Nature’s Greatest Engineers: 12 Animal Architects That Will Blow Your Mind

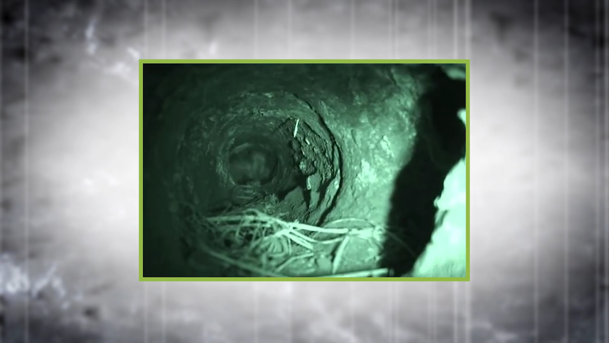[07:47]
Each burrow system is highly organized, with nesting chambers, latrines, food storage areas, and lookout posts to warn of predators.